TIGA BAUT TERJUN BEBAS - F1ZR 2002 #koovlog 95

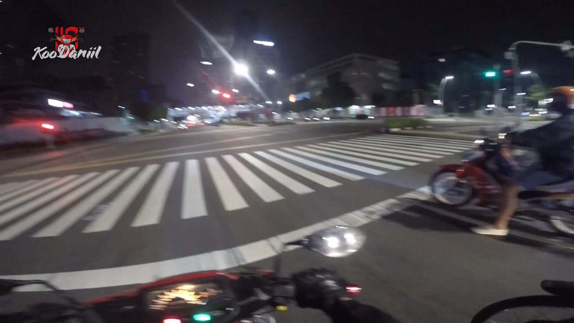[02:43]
Parah bersaing sama motor portingan nih. Gila, itu kenceng banget motor.